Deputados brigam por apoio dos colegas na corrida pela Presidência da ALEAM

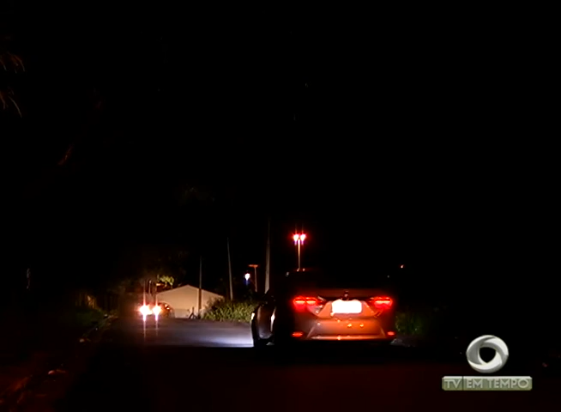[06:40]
Aqui na José Tadros, no Santo Antônio, na zona oeste da capital, tem o poste, mas não tem luz.